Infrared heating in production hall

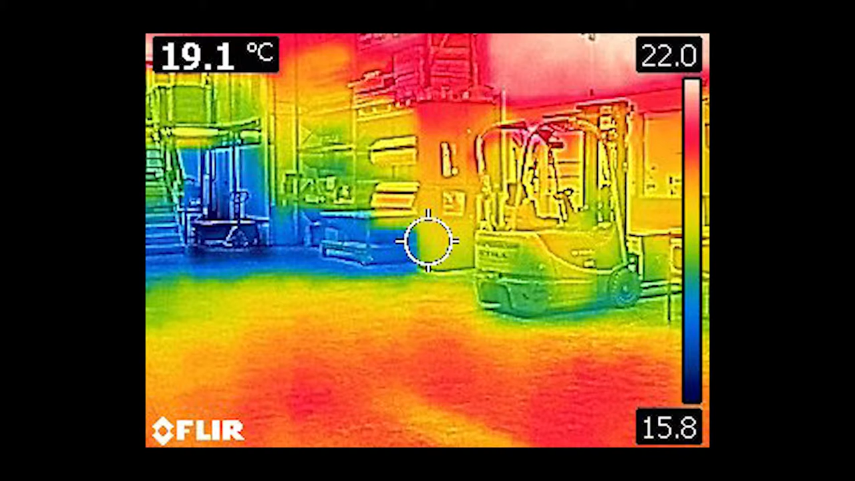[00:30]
On screen: spot 19.1°C
As a result of which, the ceiling, the walls and the floor have approximately the same temperature.
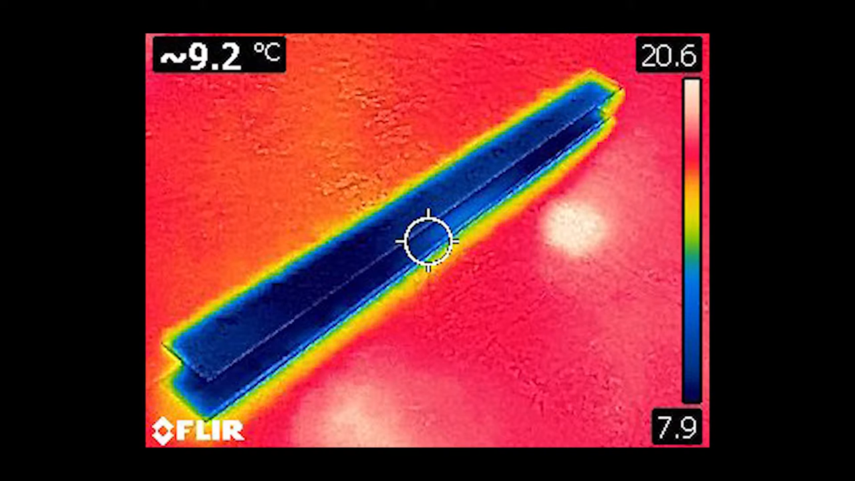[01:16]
On screen: spot 9.2°C
With the use of thermal imaging and by measuring temperature,
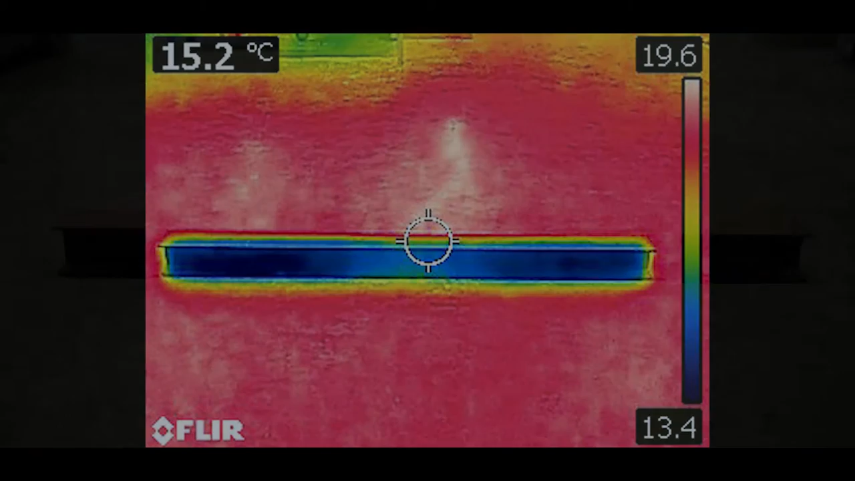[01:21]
On screen: spot 15.2°C
we can conclude that the object has taken on the temperature of the room within 45 minutes.
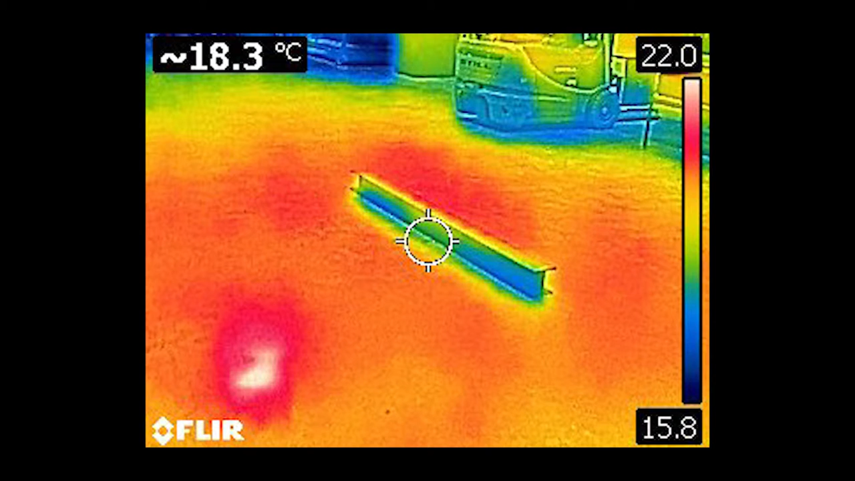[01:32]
On screen: spot 18.3°C
The metal H profile with an outside temperature of 6.5 degrees has been heated to 18.8 degrees.